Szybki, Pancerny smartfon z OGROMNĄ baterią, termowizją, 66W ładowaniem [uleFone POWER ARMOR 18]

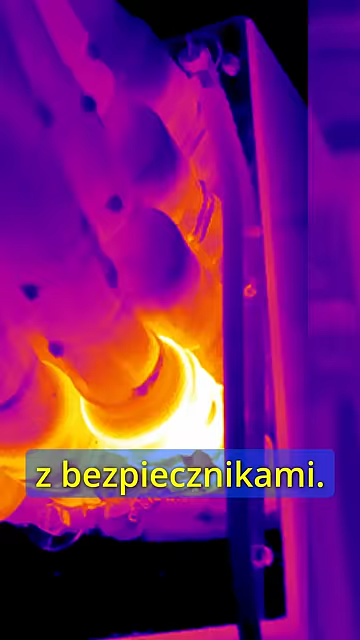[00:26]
Ta przydałaby się do inspekcji skrzynek z bezpiecznikami, czy chociażby sprawdzenia przewodu w panelach elektrycznych.